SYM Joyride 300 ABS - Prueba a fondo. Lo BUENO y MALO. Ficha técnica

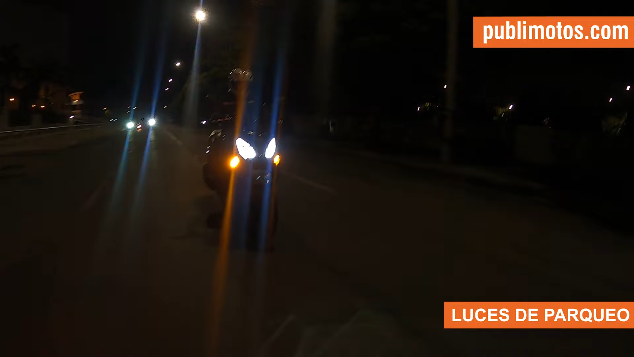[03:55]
tenemos que parar sobre la vía en la moto está molestando o un trancón alguna situación esa luz de parqueo definitivamente se requiere mucho